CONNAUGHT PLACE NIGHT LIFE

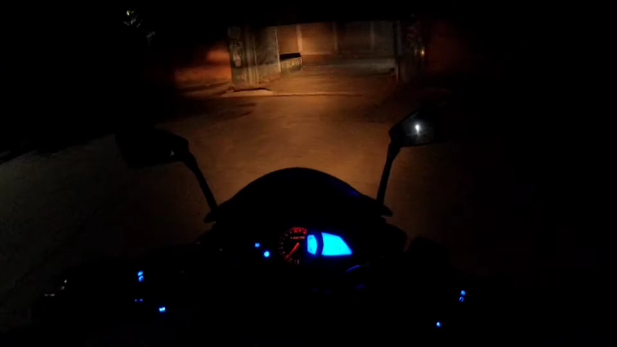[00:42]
तो फाइनली हम लोग निकल चुके हैं।
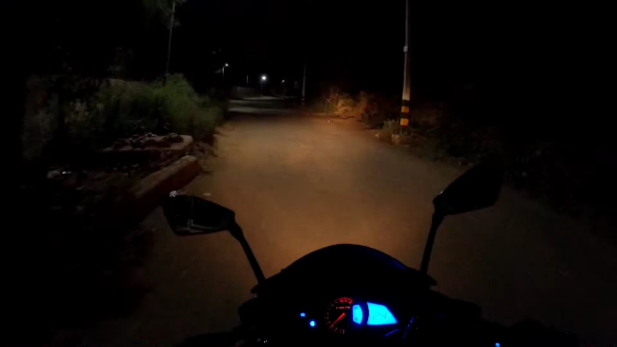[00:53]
पहला स्टॉप हम लोग का रहेगा पेट्रोल पंप, क्योंकि आप देख सकते हैं गाड़ी में एक ही पॉइंट पेट्रोल है। तो चलते हैं फिर।
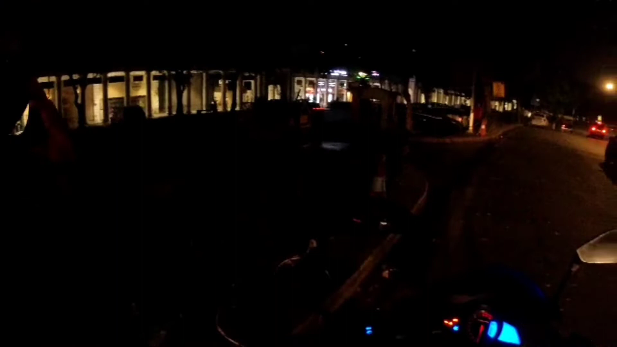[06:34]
तो ज़्यादा ही जाम है कनॉट प्लेस में।